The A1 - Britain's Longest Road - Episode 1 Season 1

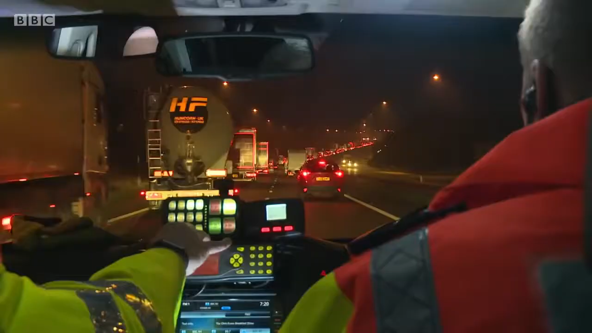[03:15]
and with traffic still speeding past, all the other motorists on the A1 are also in danger.